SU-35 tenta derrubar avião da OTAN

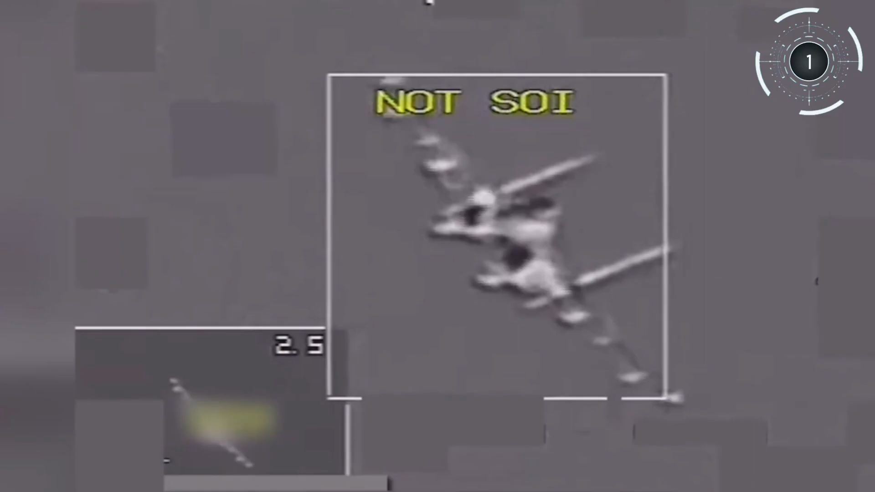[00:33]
Os pilotos poloneses relataram que o caça russo cruzou o caminho deles a uma distância de 5 metros,